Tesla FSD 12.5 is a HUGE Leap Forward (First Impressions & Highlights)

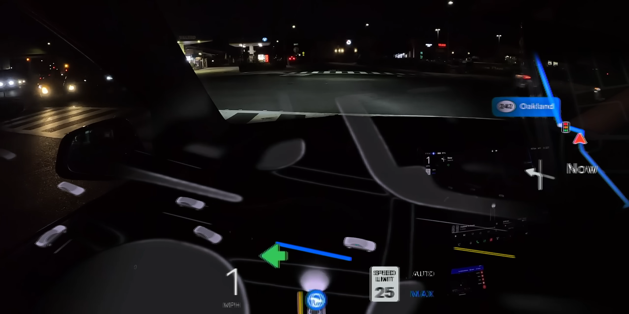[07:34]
that it never stops creeping it never actually gets back down to zero miles an hour even when there's steady traffic flowing from the left proceeding nice and early even though that guy didn't even use a turn signal getting us all the way into the right hand lane and immediately making our right hand turn smooth as butter and i hope you don't mind me reiterating how smooth this version is or else this might be a tough video for you to watch this intersection is every bit as jacked up as it looks on the